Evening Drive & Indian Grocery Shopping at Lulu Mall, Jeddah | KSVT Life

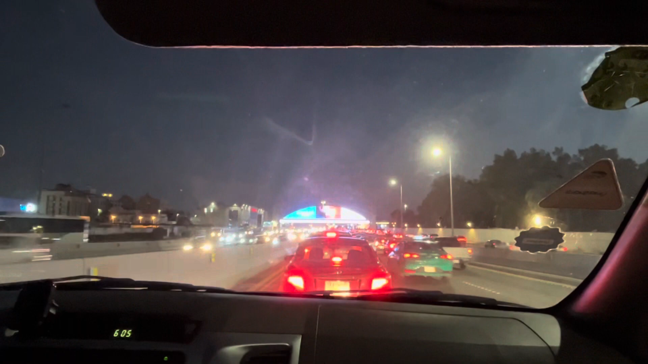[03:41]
I have been shopping now. If you have any traffic, you don't know what to do. I told you that there is a lot of traffic. There is a lot of traffic in the evening. There is a lot of traffic in the evening. There is a lot of traffic in the airport. You have to move towards the airport side.
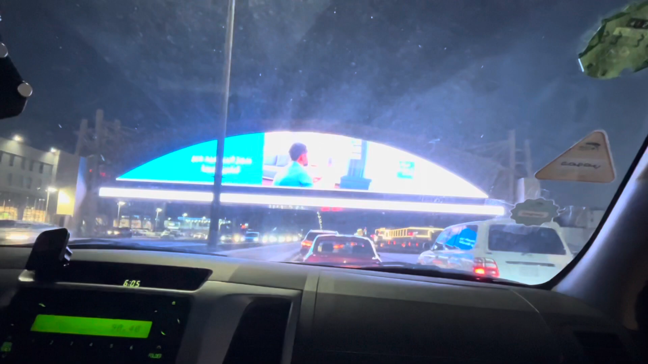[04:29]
the back of the Jariir Bookstore. There was a mall in the back of the Jariir Bookstore.
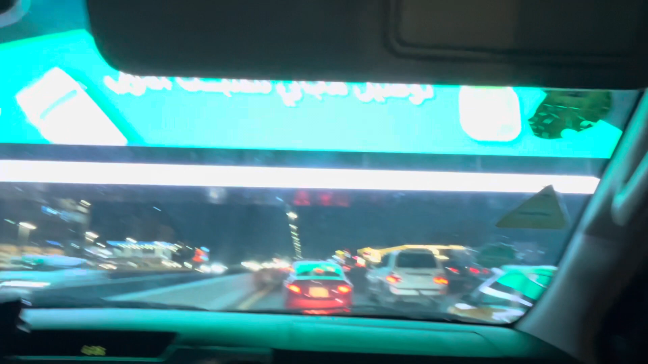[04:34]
There was a lot of computer and laptops and accessories.
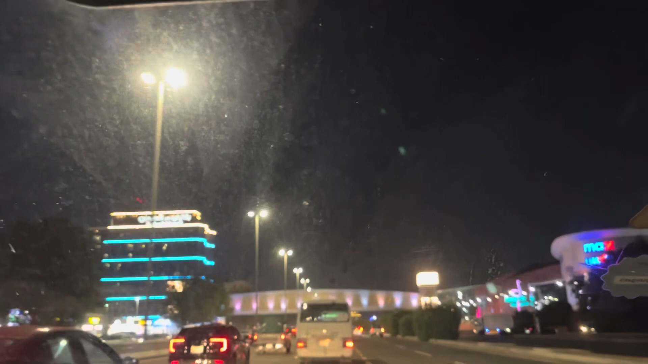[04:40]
There was a mall in the back of the house.
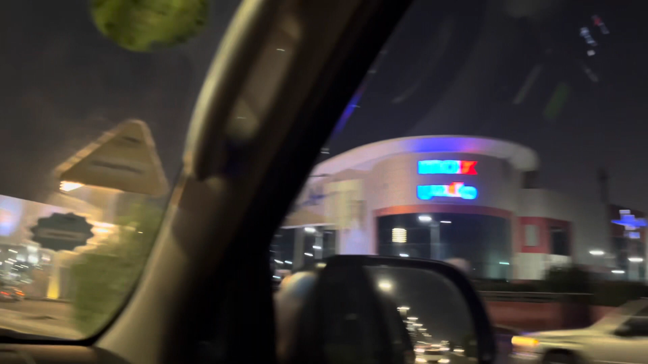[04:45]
We went to
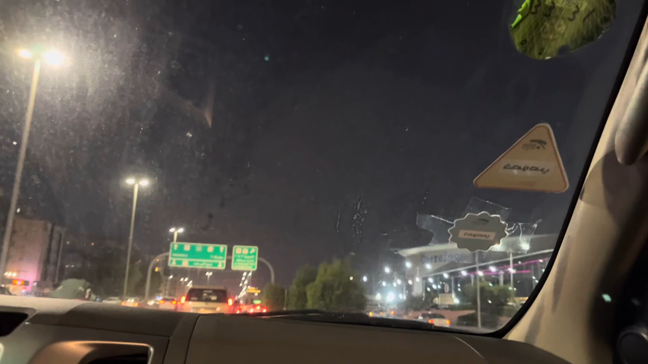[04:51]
the Luloo Market Store back in the back of the Jariir Bookstore. It was beautiful to see this area.